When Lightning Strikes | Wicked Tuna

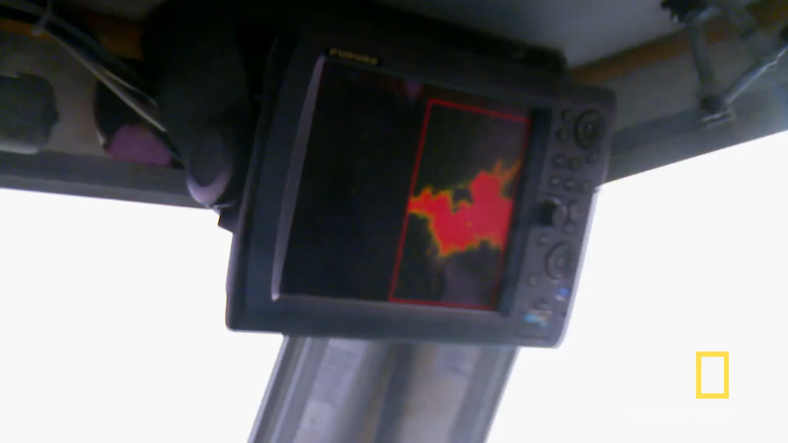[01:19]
As you can see, we're right in the heart of it.